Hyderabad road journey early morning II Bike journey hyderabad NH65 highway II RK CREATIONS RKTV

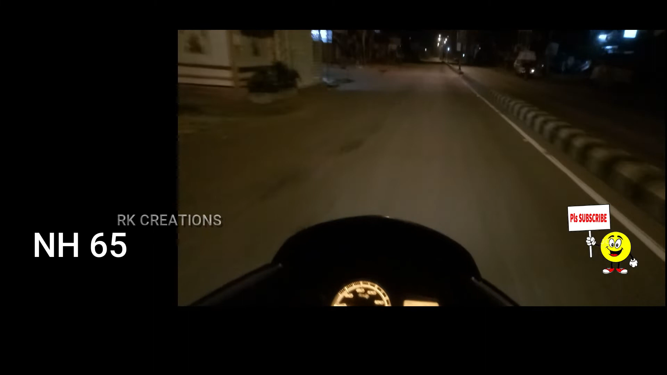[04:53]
హైవేకి వచ్చేసాము ఇది మెయిన్ రోడ్ హైవే సో నేషనల్ హైవే 65 ఇది సో ఇకపై మన జర్నీ నేషనల్ హైవే మీద సో ఇక్కడ నుండి అయితే 100 ప్లస్ ఉంటుంది అచ్చివాడి
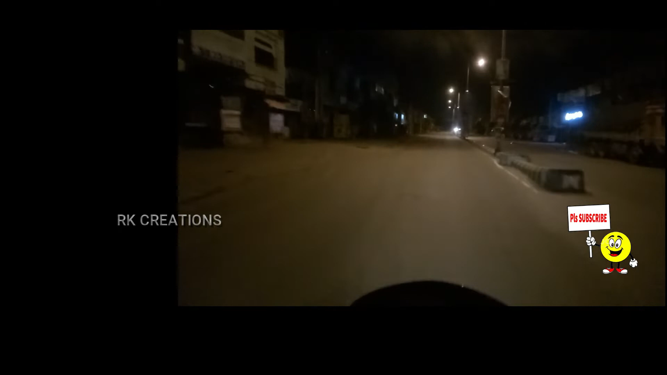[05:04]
సో నేనైతే హైవే మీద సో బంక్లోకి వెళ్తున్నాను పెట్రోల్ పంప్లోకి. సో పెట్రోల్ పంప్లో అయితే ఫ్యూయల్ ఫిల్ చేసుకుంటాను ఫస్ట్.
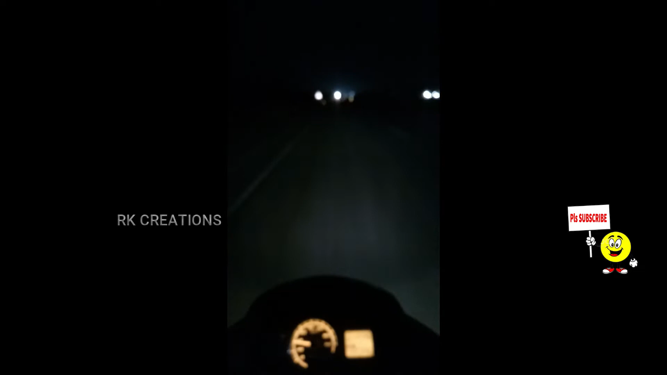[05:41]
సో హైవే ఎక్కేశాను. సో హైవే మీద అయితే కొంచెం జాగ్రత్తగా డ్రైవింగ్ చేయాలి ఎందుకంటే ర్యాష్గా వస్తుంటాయి వెహికల్స్.